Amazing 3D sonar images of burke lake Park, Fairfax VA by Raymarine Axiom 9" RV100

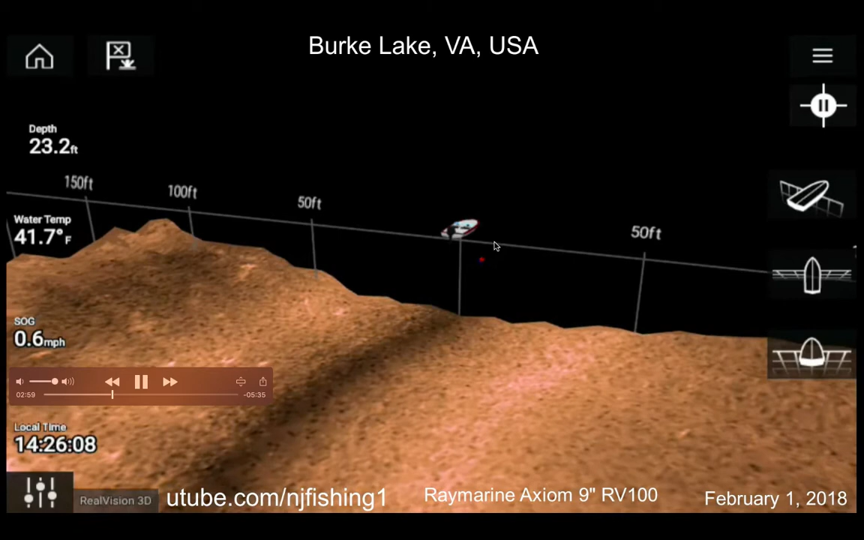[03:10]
On screen: depth 23.2 ft, water 41.7°F, speed 0.6 mph
instead of my open bow boat and this is Berk Lake electric motor only you cannot use gas motor but I guess this is a video game so you know I can use whatever I have or the Raymarine gave us this is 50 feet to the right and I see a red color fish and me well 21 feet by by 7 rainbow color that's 3 feet so this fish is basically
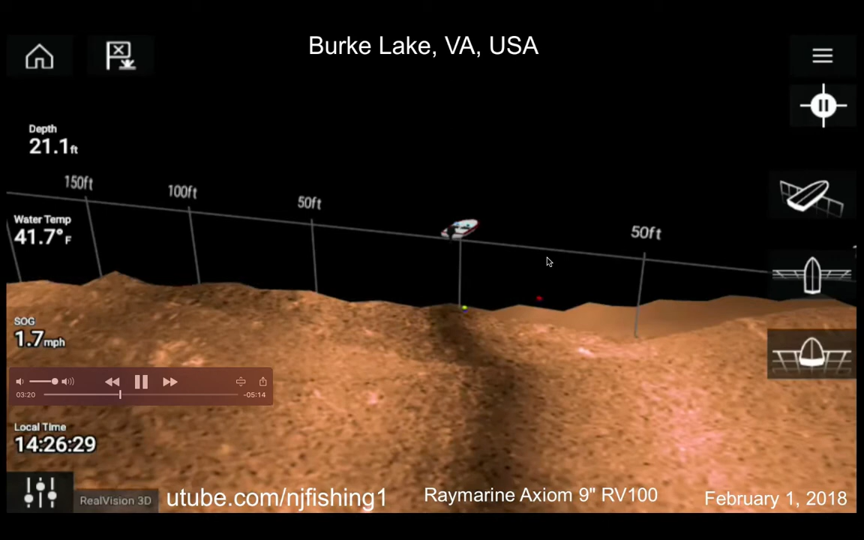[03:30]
On screen: depth 21.1 ft, water 41.7°F, speed 1.7 mph
under the surface between 0 feet deep and the 3 feet deep and there is a yellow color which is the third color so the next is orange orange is from
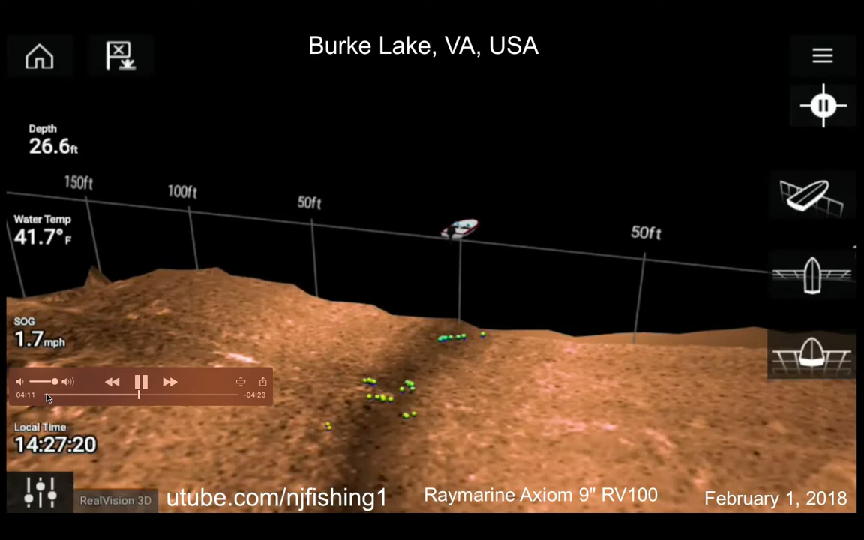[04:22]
On screen: depth 26.6 ft, water 41.7°F, speed 1.7 mph
more and you can see the rock here I think that's a rock and
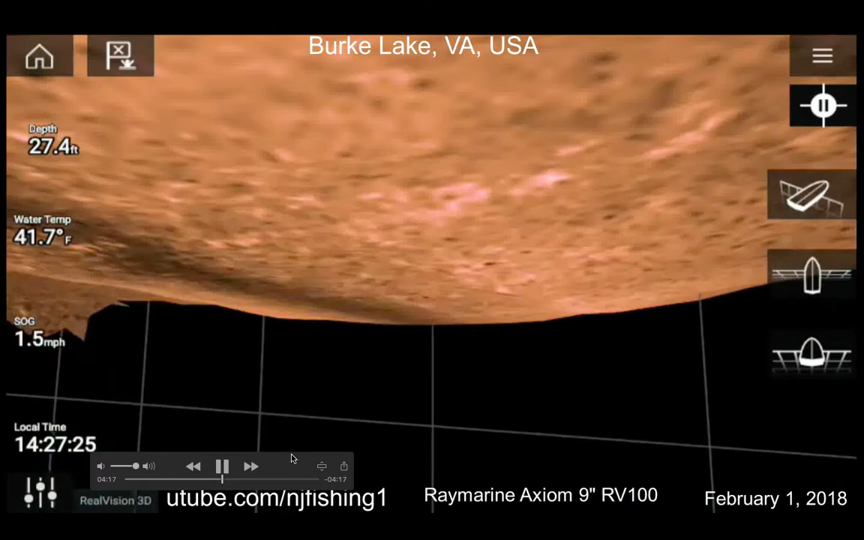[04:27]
On screen: depth 27.4 ft, water 41.7°F, speed 1.5 mph
I'm trying to use my fingers to orient to change
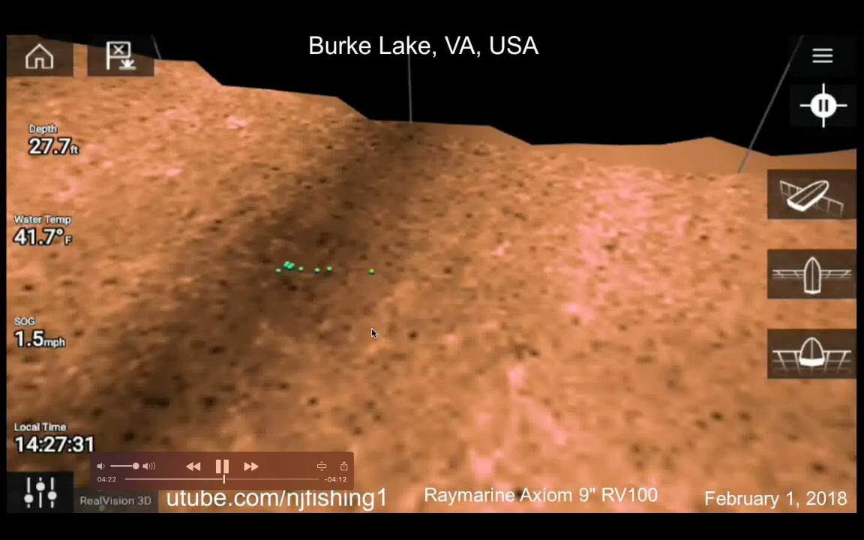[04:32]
On screen: depth 27.7 ft, water 41.7°F, speed 1.5 mph
the orientation so you can see the fish with regards to the lake
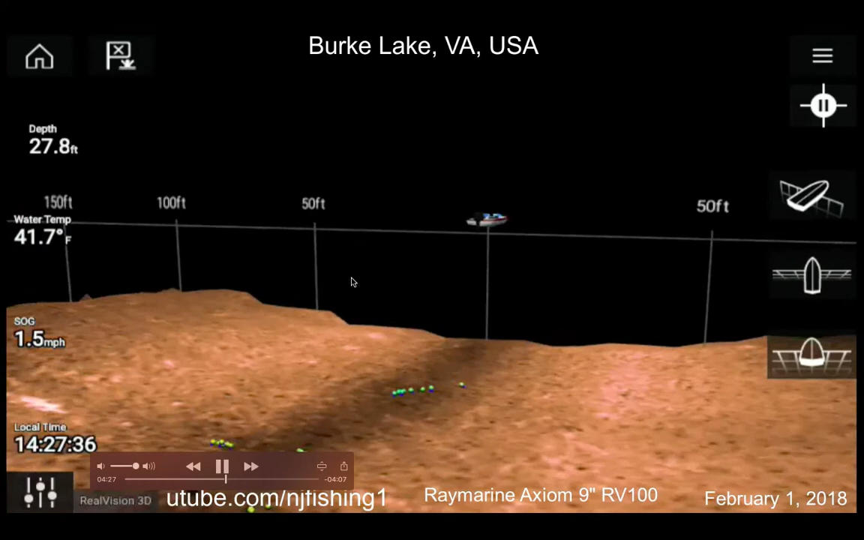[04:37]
On screen: depth 27.8 ft, water 41.7°F, speed 1.5 mph
bottom and you can see these are all floated from the bottom they're not
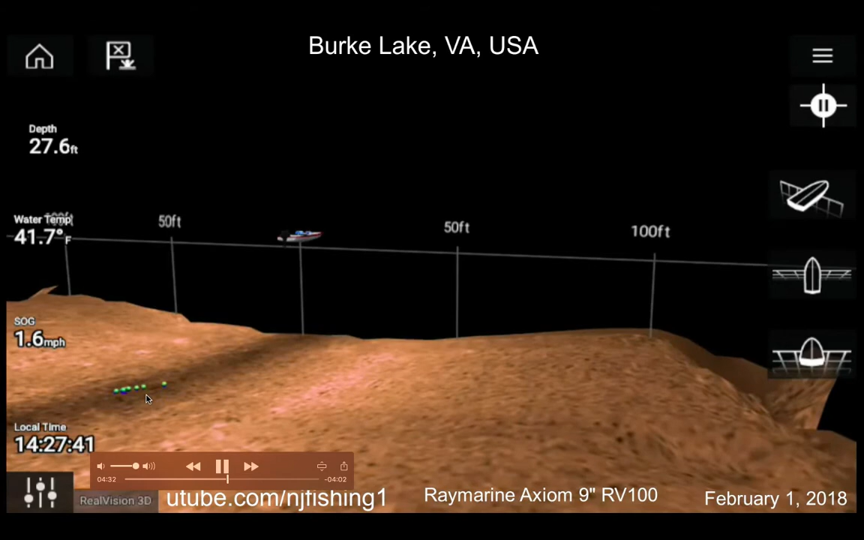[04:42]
On screen: depth 27.6 ft, water 41.7°F, speed 1.6 mph
lying or yeah they're not lying at the bottom of the lake
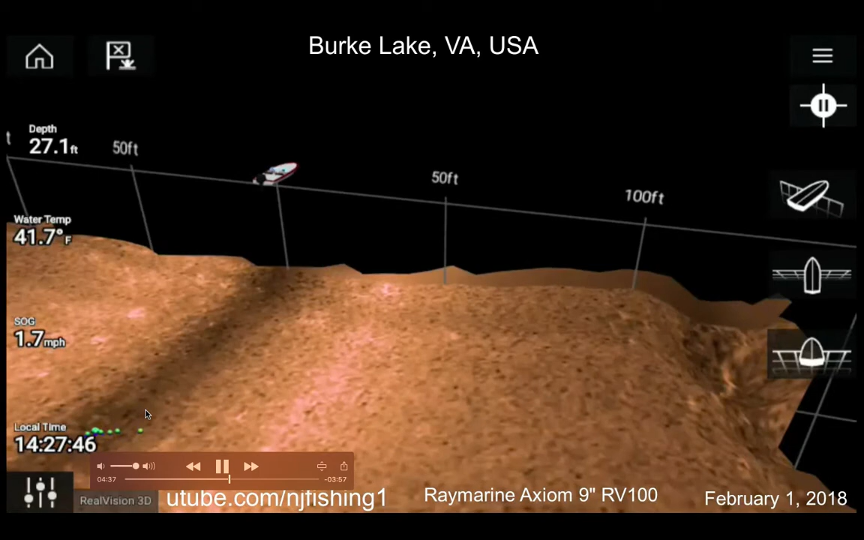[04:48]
On screen: depth 27.1 ft, water 41.7°F, speed 1.7 mph
and again this is 50 feet to the right 50 feet to the
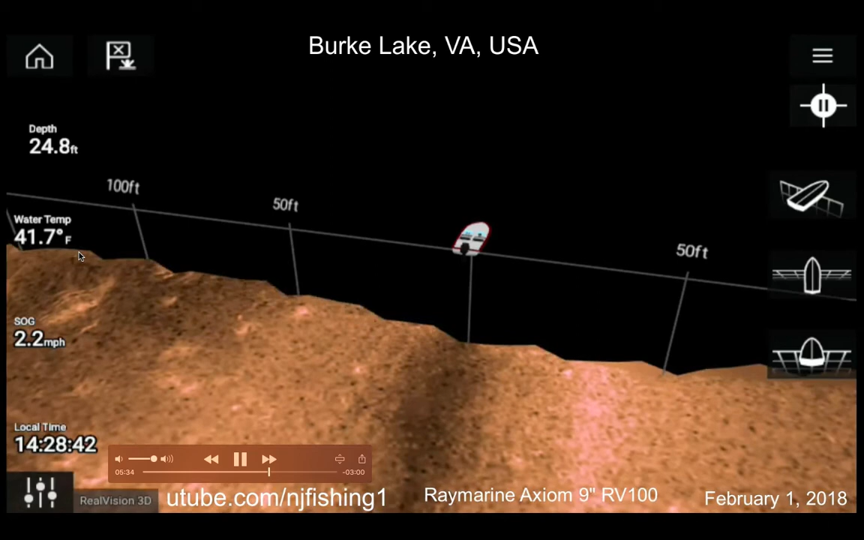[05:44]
On screen: depth 24.8 ft, water 41.7°F, speed 2.2 mph
water depth is 24 feet and the water temperature is only 41 degrees and 5 Celsius very cold okay I zoom out for you see that tree trunk
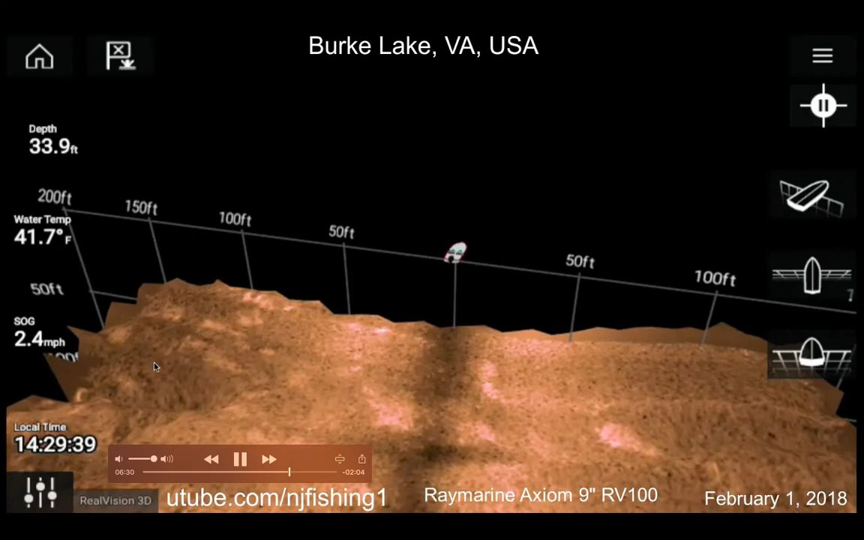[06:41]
On screen: depth 33.9 ft, water 41.7°F
this look like a valley instead of mountaintop there's some volcano weird looking
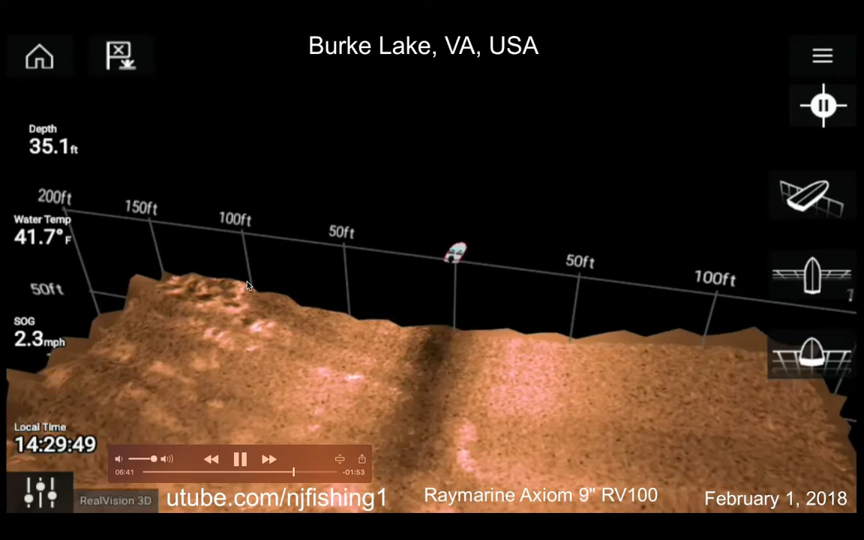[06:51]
On screen: depth 35.1 ft, water 41.7°F, speed 2.3 mph
spot over here there's some fish in the deep blue color this
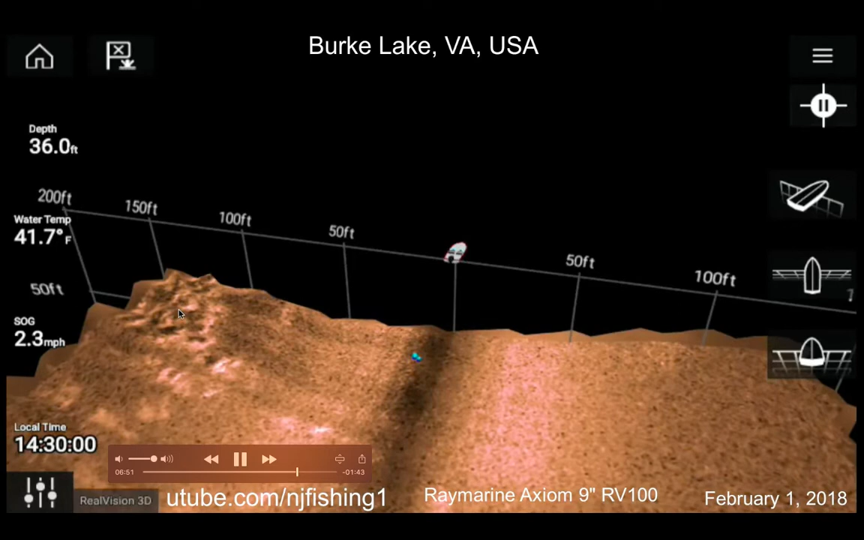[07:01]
On screen: depth 36.0 ft, water 41.7°F, speed 2.3 mph
look like a mountaintop there's more fish room more a lot more I'm getting to the fishy zone I'm starting to find the fish
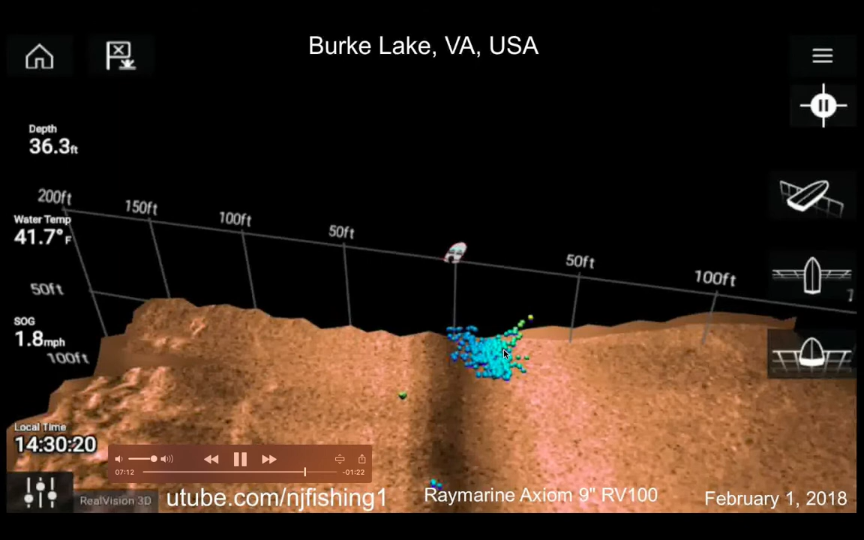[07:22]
On screen: depth 36.3 ft, water 41.7°F, speed 1.8 mph
here my speed is 1.6 mile per gallon per hour per gallon
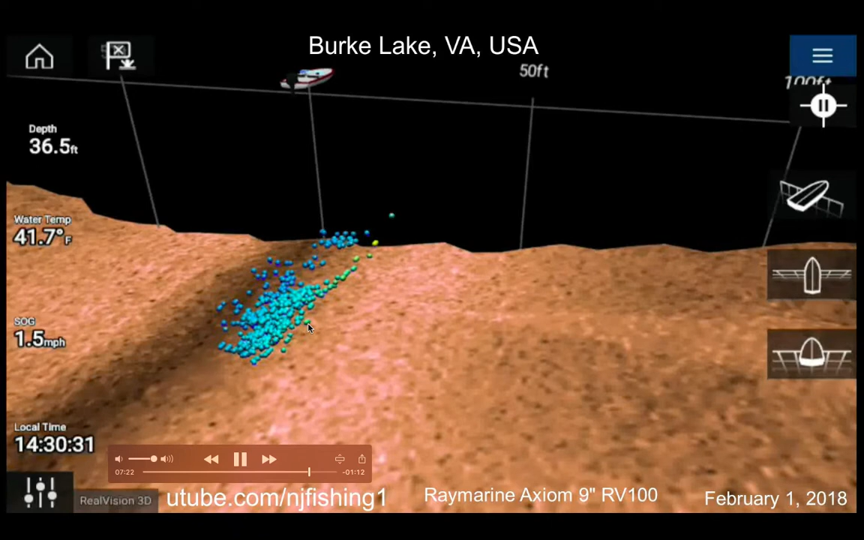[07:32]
On screen: depth 36.5 ft, water 41.7°F, speed 1.5 mph
now they're underneath my boat I
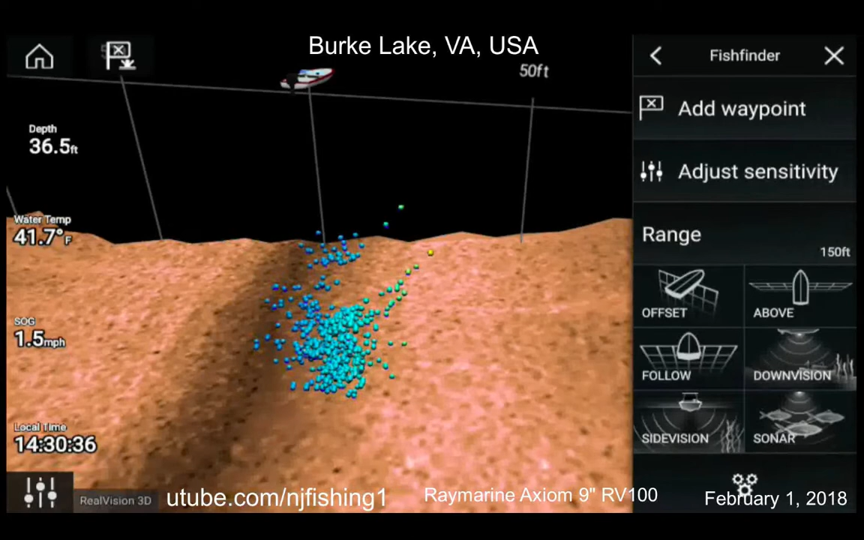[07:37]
On screen: depth 36.5 ft, water 41.7°F, speed 1.5 mph
guess I'm changing it to size again and the water
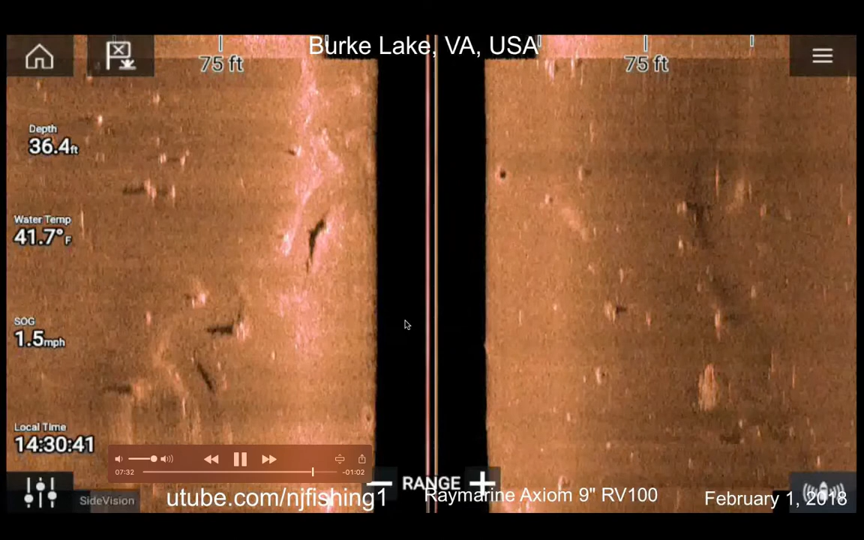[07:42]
On screen: depth 36.4 ft, water 41.7°F, speed 1.5 mph
depth is the 36 feet which is the black color area there is some I think fish not 100%